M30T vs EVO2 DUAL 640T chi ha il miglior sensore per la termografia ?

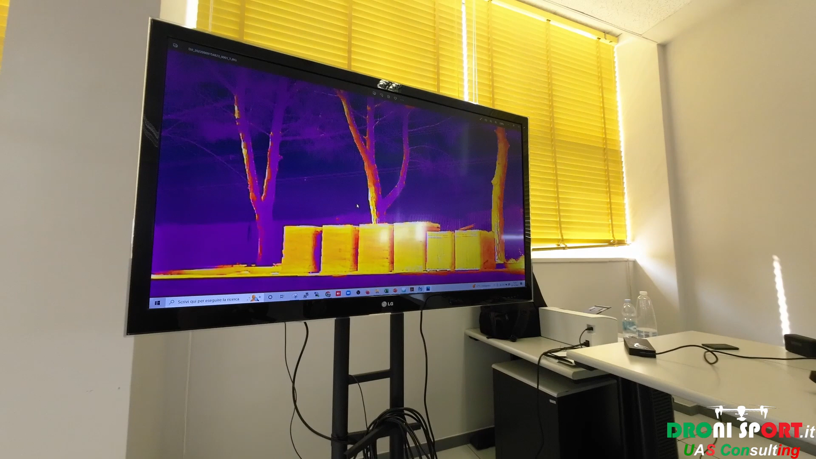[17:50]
io qui non riesco a fare un'indagine termica corretta qui sì
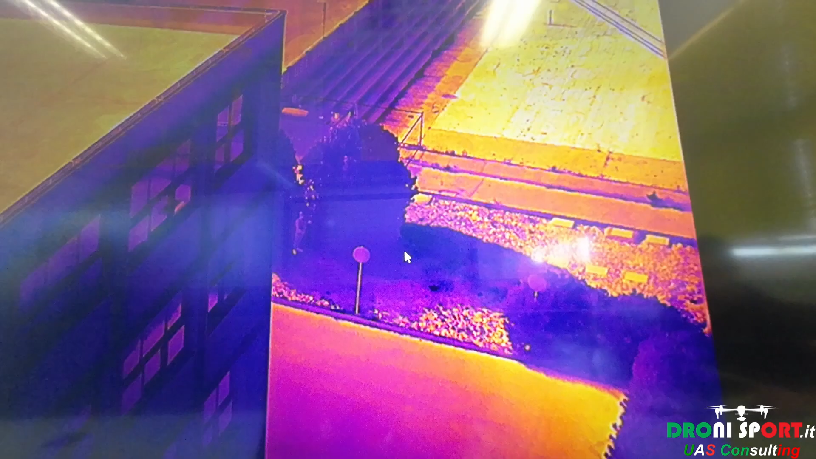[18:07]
no qui invece è tutto no qui si vede proprio la differenza dj dual auto robot dj auto robot allora
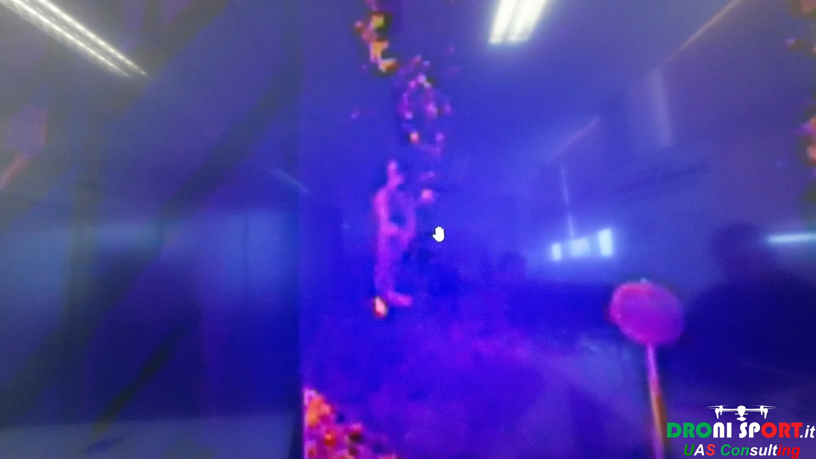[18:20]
a parte la persona un'altra cosa che risalta è
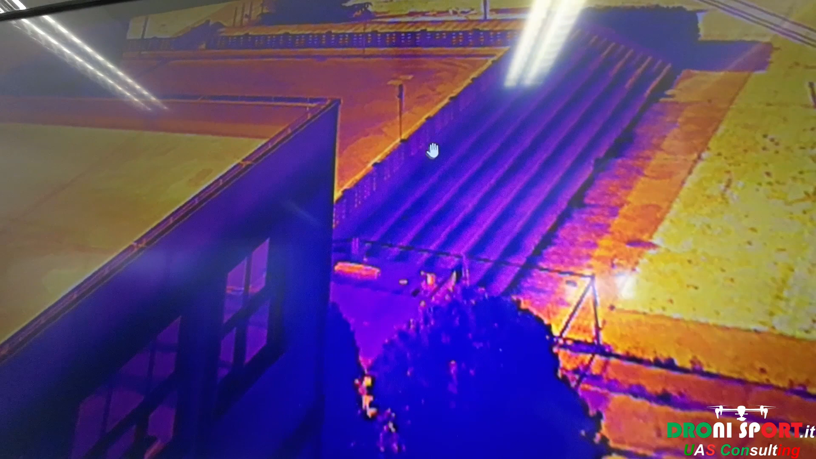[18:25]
questi sono questi muri di cemento armato
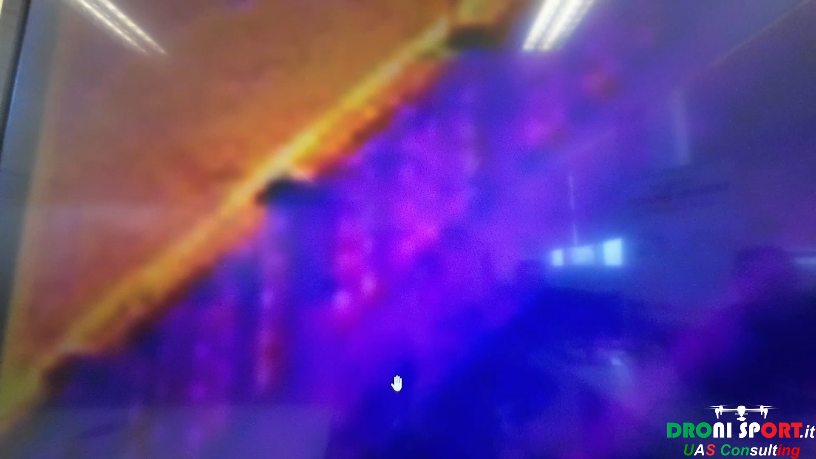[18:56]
che è più fredda rispetto all'aria calda del vabbè dei voli
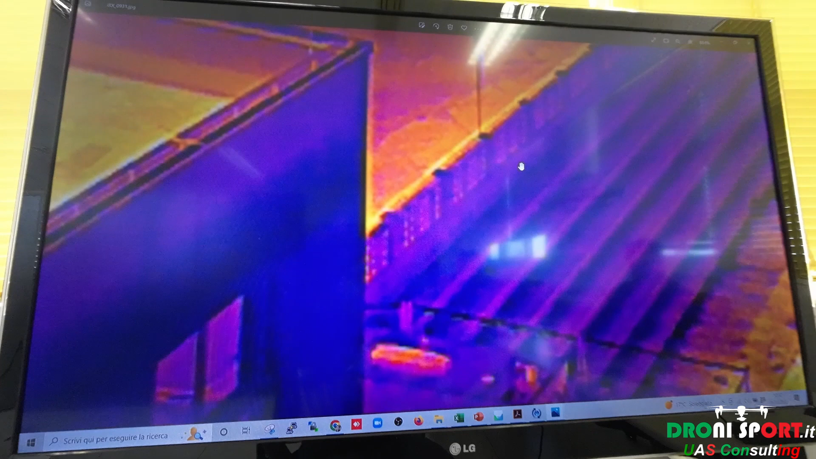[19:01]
non c'è paragone quindi 1 e 2 quindi spiegami come un
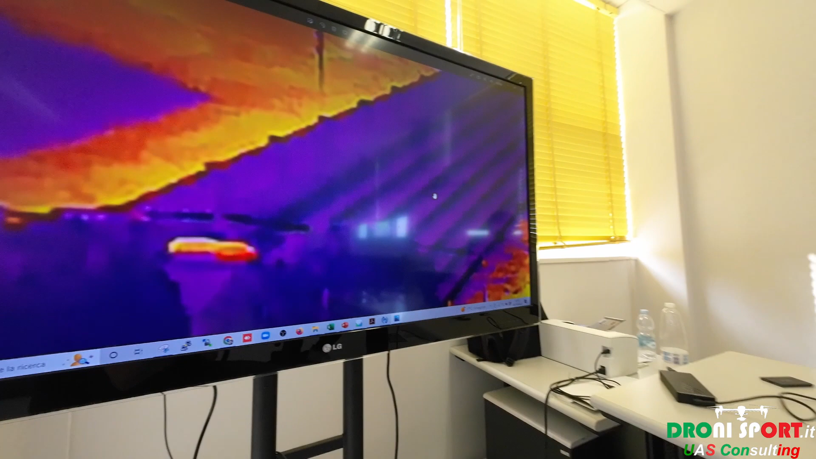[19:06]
termografo può fare un'analisi termica in in queste condizioni
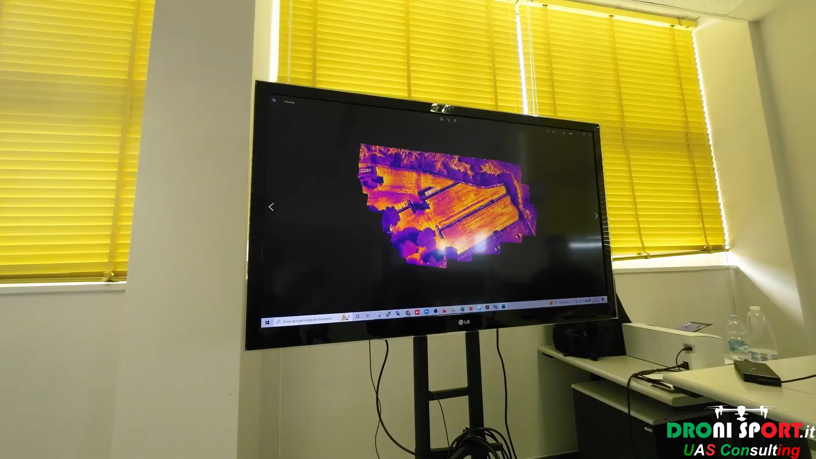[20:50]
questo è uno spettacolo allora questo è un ortofoto
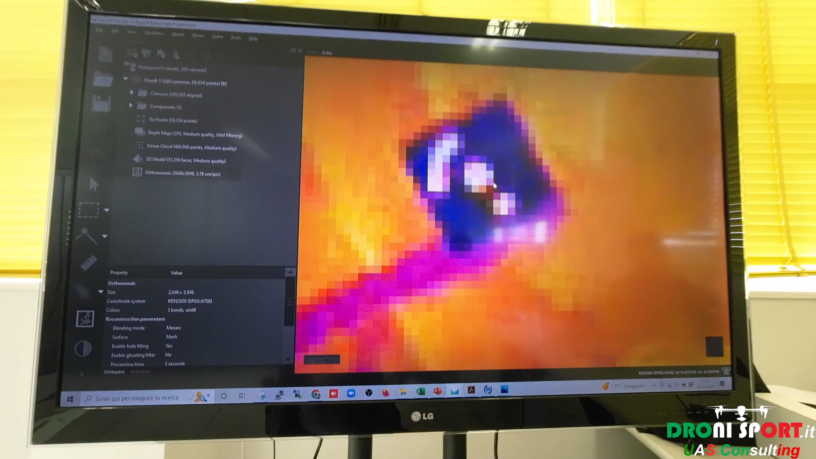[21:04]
vede questo dettaglio qui siamo proprio al massimo ti posso chiedere la
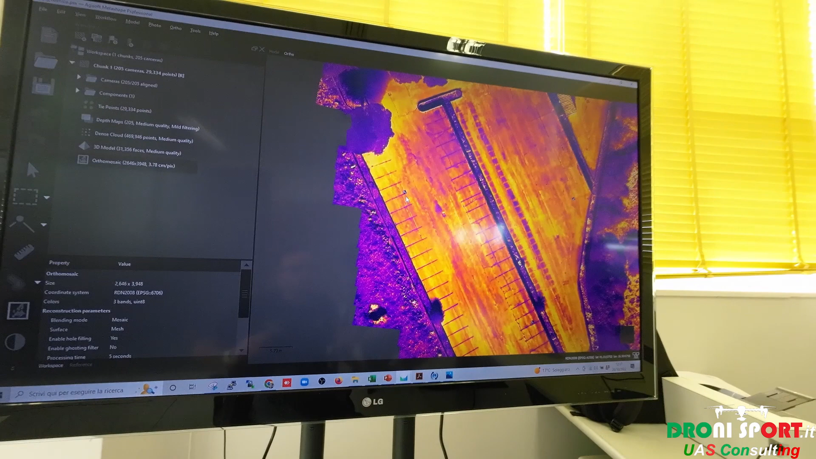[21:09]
nuvola sì sì sì guarda qui guarda
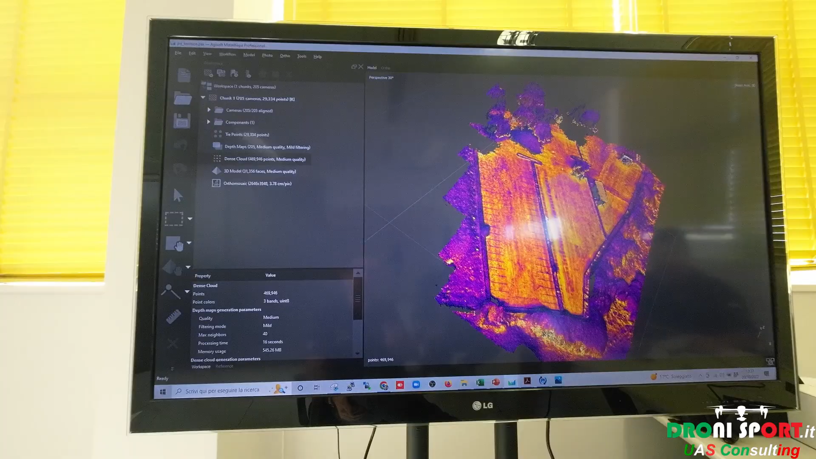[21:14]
la dance cloud da paura da paura cioè
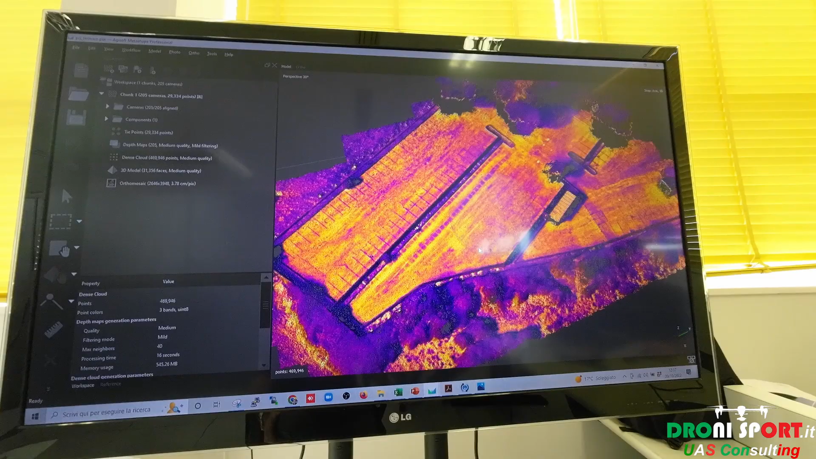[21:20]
ragazzi e sono tutte foto a 640 ma è un 640
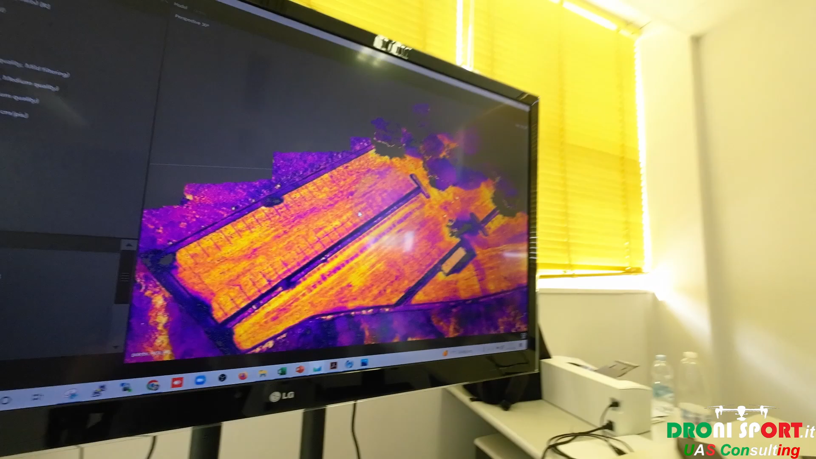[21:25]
vero cioè perfettamente contrastato cioè con se
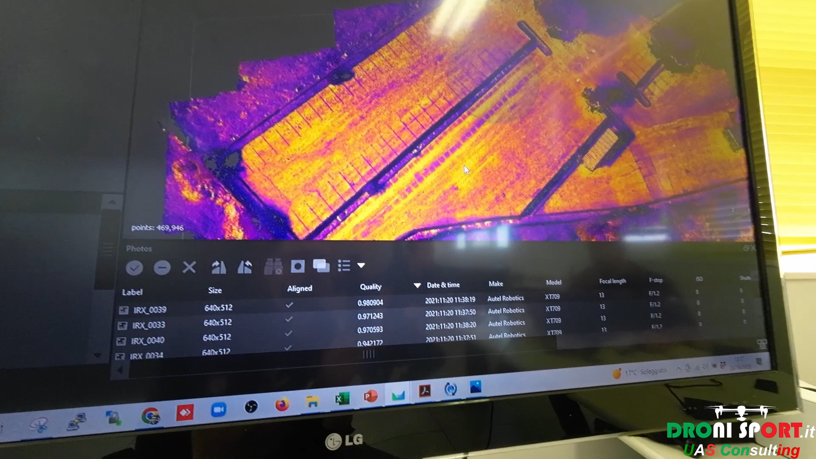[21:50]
della foto ai fini del della elaborazione della nuvola
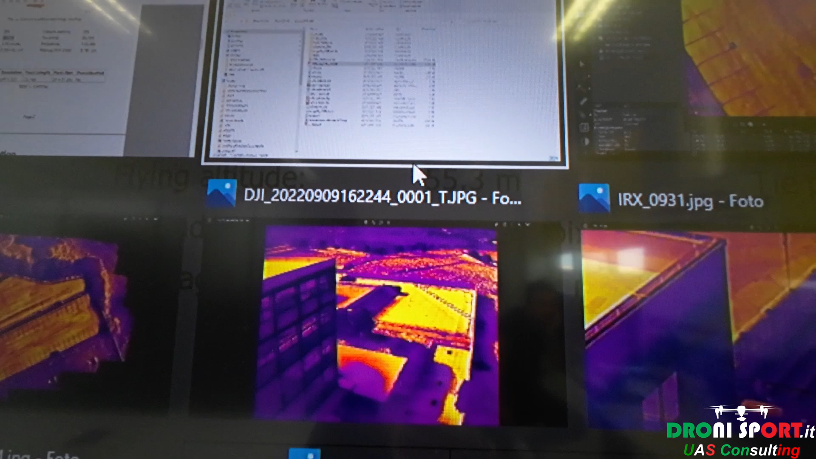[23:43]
riesce praticamente a fornirti un dettaglio del genere no è impressionante impressionante